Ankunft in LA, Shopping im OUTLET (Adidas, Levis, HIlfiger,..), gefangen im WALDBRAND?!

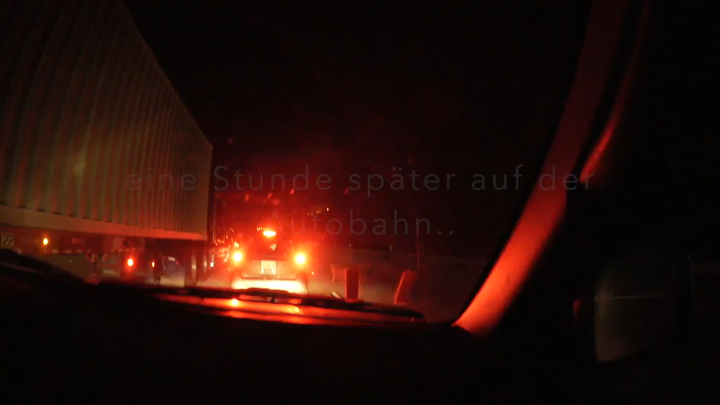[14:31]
Oh Gott. So, ich weiß nicht, ob ihr das seht. Auf jeden Fall, ganz kurz, wir stehen seit bestimmt 3 Stunden in diesem behinderten Stau hier.
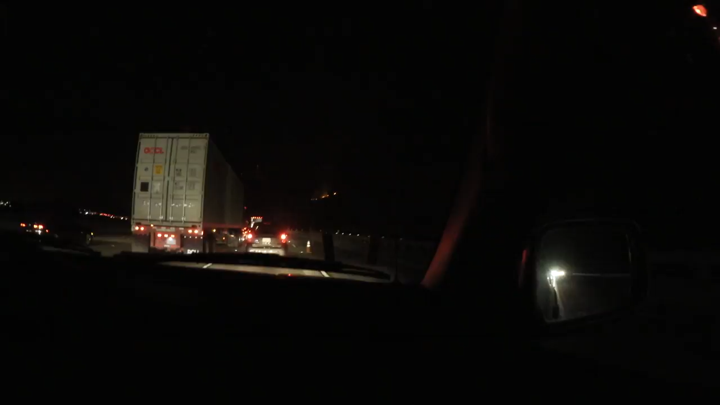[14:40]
Wir haben uns gefühlt 1000 Mal verfahren und es brennt überall. Wir wurden fast vorhin, oh Gott, nee, vorhin ist ein Auto explodiert. Wir haben keinen Akku mehr, ich habe 1%, kein Internet, wir haben kein Navigationssystem und sind alleine in Los Angeles. Guckt euch diesen Brand an.